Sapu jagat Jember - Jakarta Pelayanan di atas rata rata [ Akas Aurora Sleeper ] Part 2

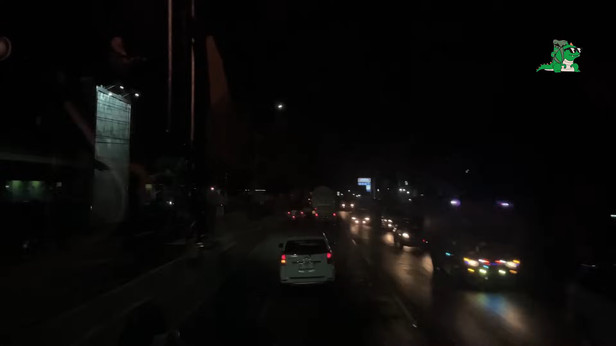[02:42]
Ini jam 7.13 kita di Tongas. Masuklah Tongas.
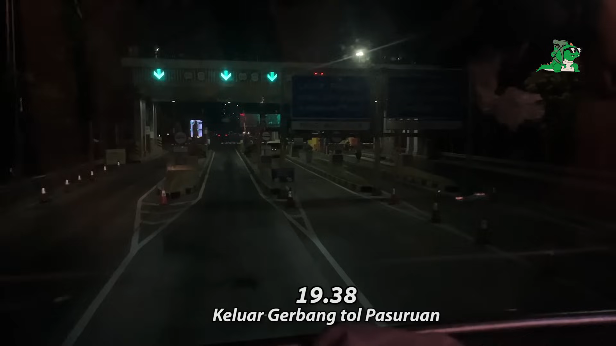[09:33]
Jadi ini adalah titik menaikkan penumpang yang terakhir. Habis ini kita langsung jos menuju ke Termo Makan.
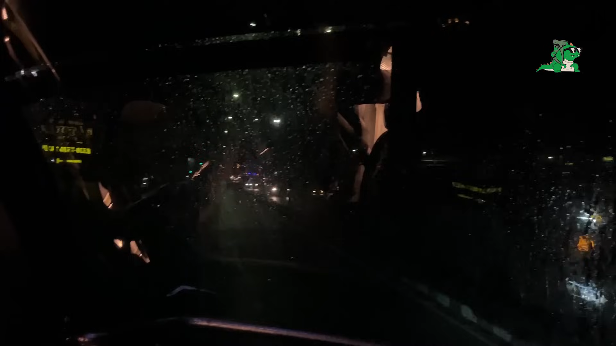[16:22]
Masuk gerbang tol Ngawi. Udah deh kalau dari sini sih tinggal full call aja sih.